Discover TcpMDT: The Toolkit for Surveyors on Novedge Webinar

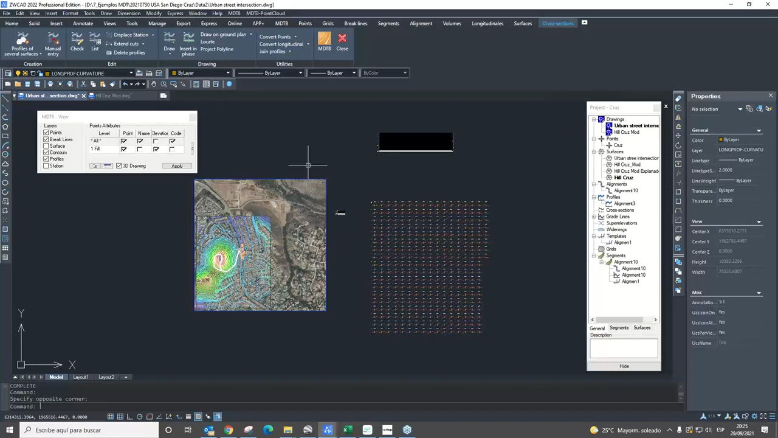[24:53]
We can create a cartography, we can create a horizontal alignment, we can create profile, cross section, etc. But from here, we are going to design, for example, a road, like now.
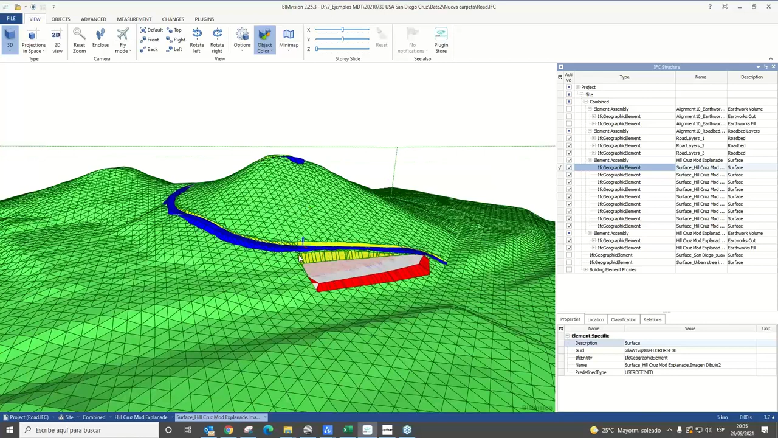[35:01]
Okay, this is the natural terrain. Okay, our explanation, the terrain of the field, the field volume or the cut volume.